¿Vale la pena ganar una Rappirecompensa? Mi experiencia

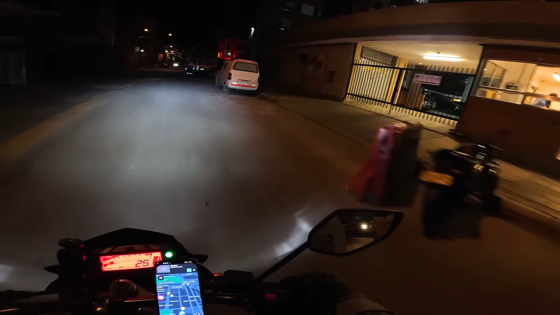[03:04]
Mmm, sí que acá hay apartamentos Vea pues No sabía
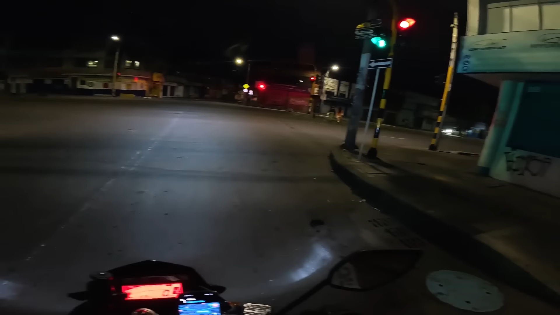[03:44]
No tengo ni idea Y lo único que tengo idea Es que tengo que estar mosca Porque estoy por aquí cerca al centro O esto es el centro ya Y toca estar pendiente Cualquier cosita mosca vivo En la juega Llegan los monstruos Bueno, frisbee